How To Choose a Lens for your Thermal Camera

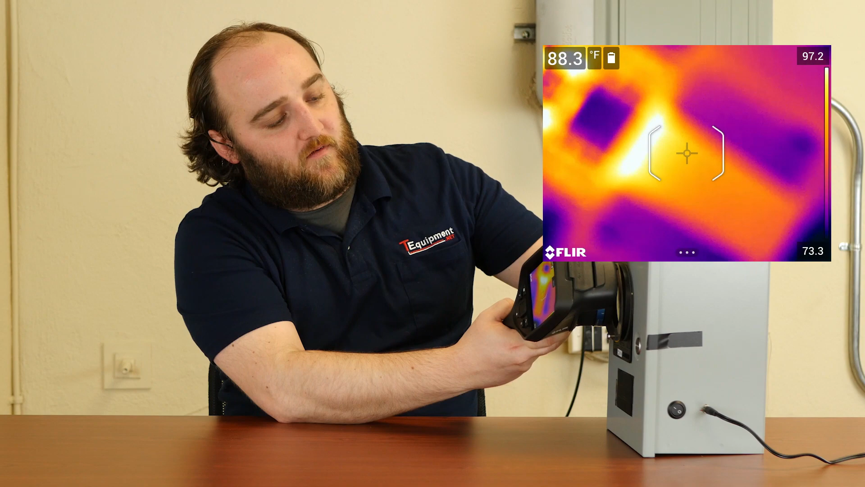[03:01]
On screen: spot 88.3°F, scale top 97.2°F, scale bottom 73.3°F
put it in focus and there I can see what I'm looking at. Right now I've actually got the, the standard lens on it,
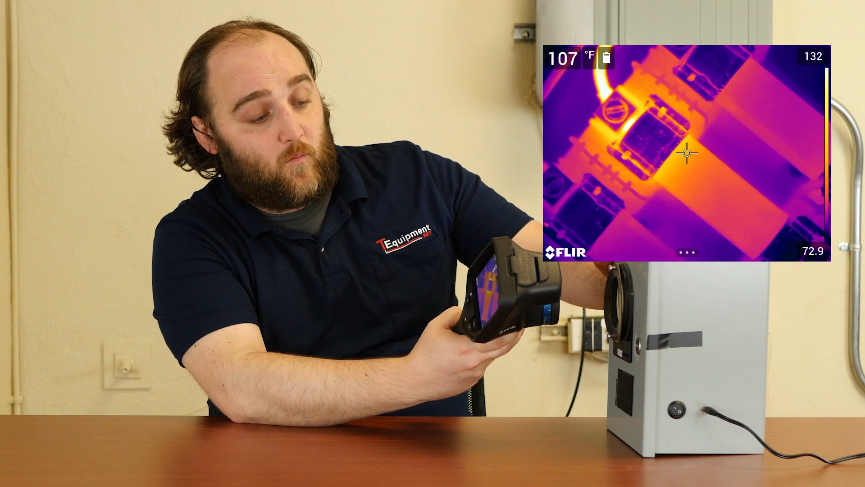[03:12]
On screen: spot 107°F
but with the wide angle lens, you can get right up into it and you'll see what you want to see. In fact, let's do that right now.
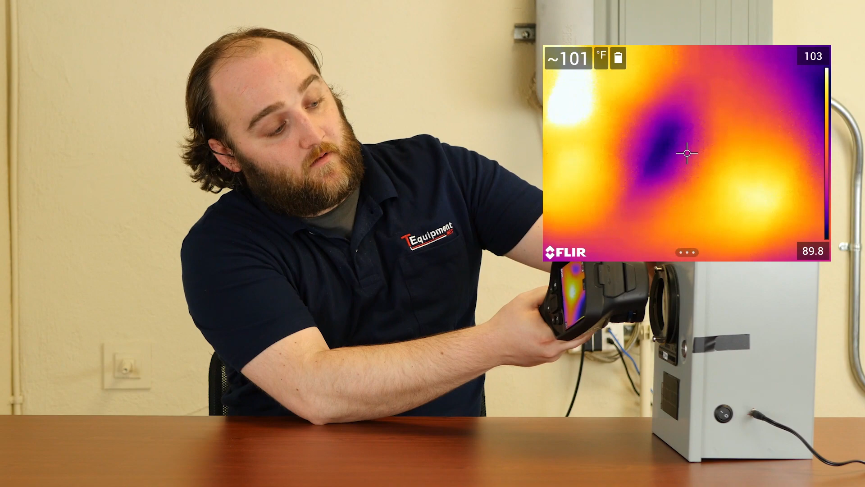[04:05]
On screen: spot 101°F
I'm trying. Oh, let's get back. Let's get back. Let's get back. Oh, there we go.
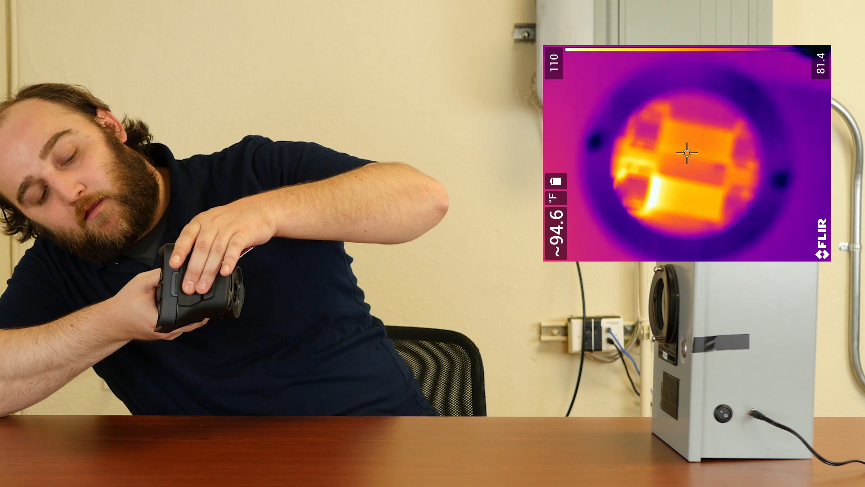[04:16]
On screen: spot 94.6°F, scale top 110°F, scale bottom 81.4°F
Now I can kind of see it kind of defeats the purpose of a thermal window.